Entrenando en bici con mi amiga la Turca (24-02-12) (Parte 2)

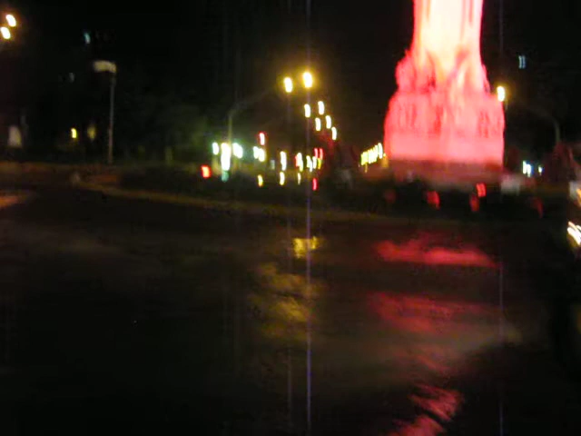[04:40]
Guarda acá que está un poquitito difícil para subir y otra vez bajar y otra vez subir y otra vez bajar y otra vez subir.